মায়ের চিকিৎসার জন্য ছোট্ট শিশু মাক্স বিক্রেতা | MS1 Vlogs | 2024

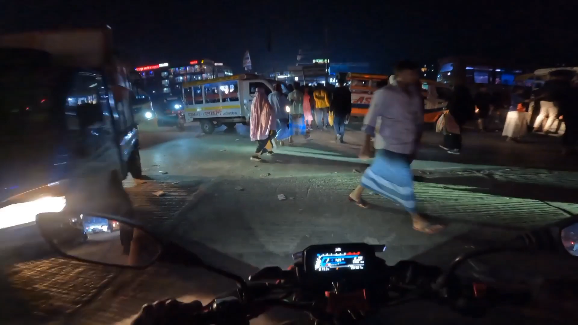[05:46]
চলে আসলাম ব্যামরা স্টপ কোয়ার্টার আর এই রোড ধরে সোজা চলে যাব হচ্ছে একটু সামনে চল ওহ কি জ্যাম রে
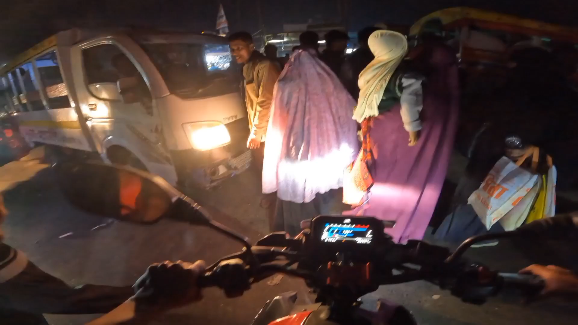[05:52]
গাড়ির থেকে মানুষের জ্যাম বেশি আর আমার পেছনে আছে জানি